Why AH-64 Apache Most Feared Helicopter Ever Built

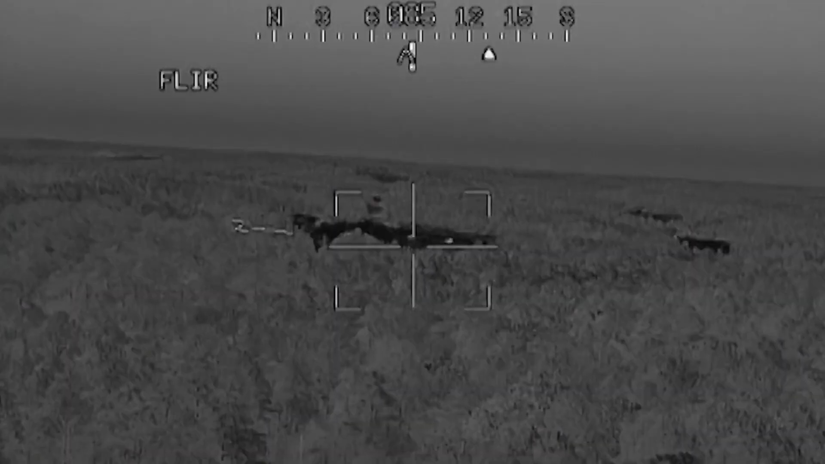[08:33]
It's got a fancy sensor sweep right on the nose for some top-notch target finding, even in the dead of night.
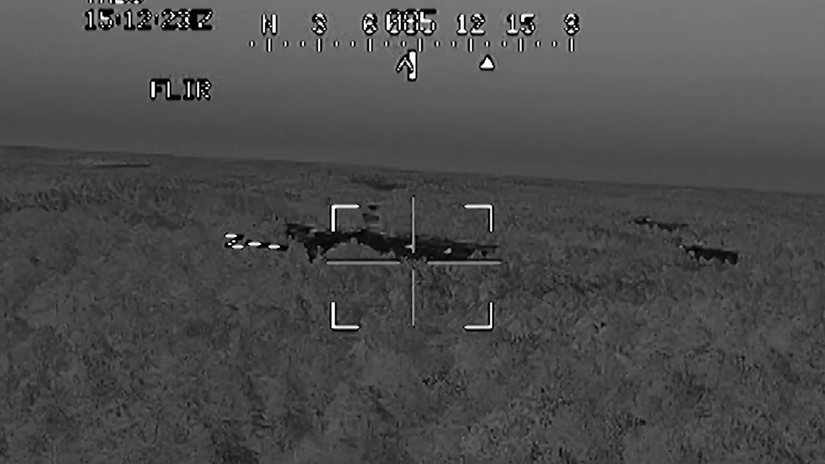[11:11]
The modernized target acquisition designation system provides target information in all weather conditions,